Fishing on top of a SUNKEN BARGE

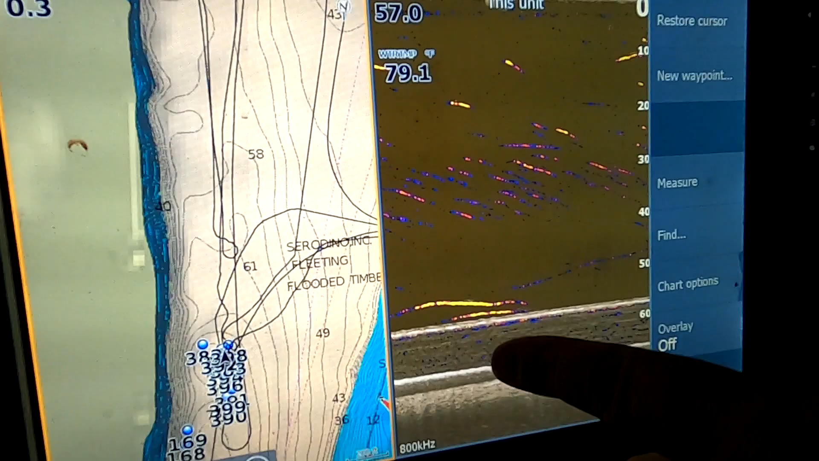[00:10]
let me see if I scoot back there's a fish laying
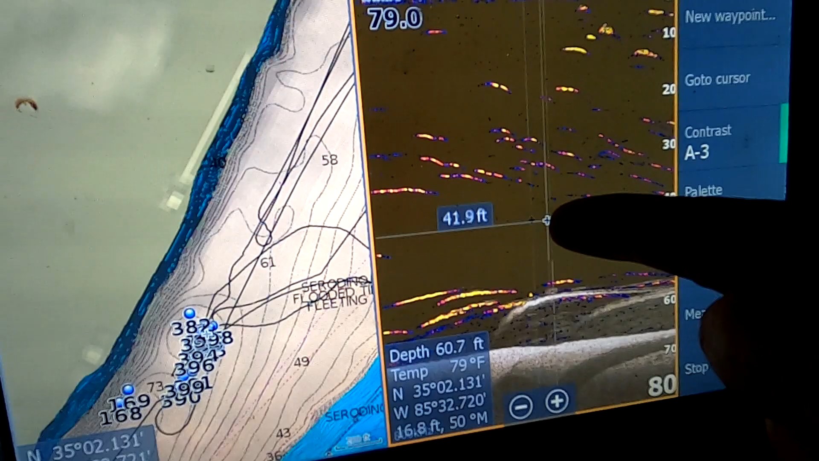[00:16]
On screen: depth 60.7 ft
on it but it starts right here where it's rounded and I've hit it in several different areas
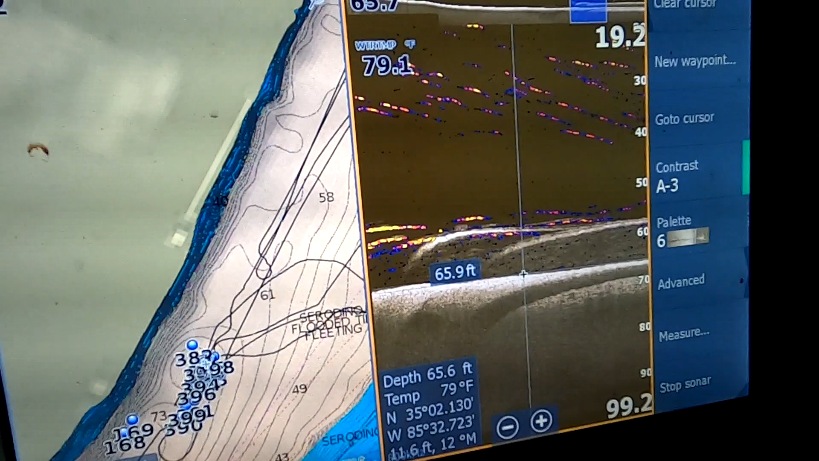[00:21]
but it I think it's a an old boat not sure
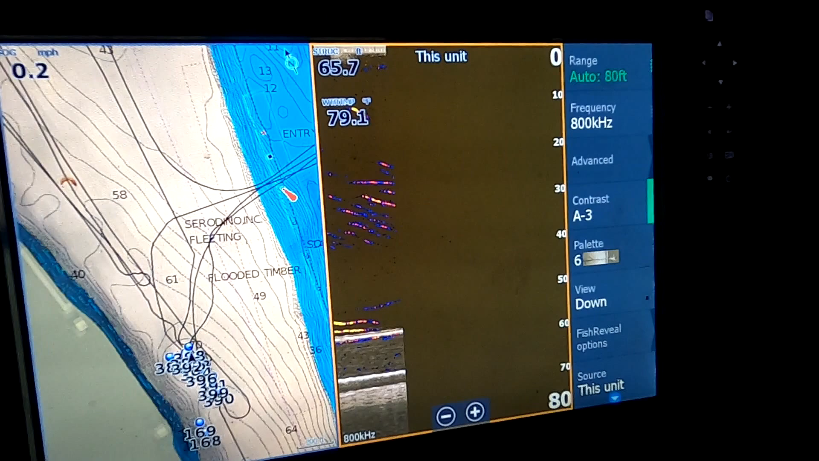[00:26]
but we're gonna spot lock on top of it for 15-20 minutes and then we're just going to kind of drift down through here for a bit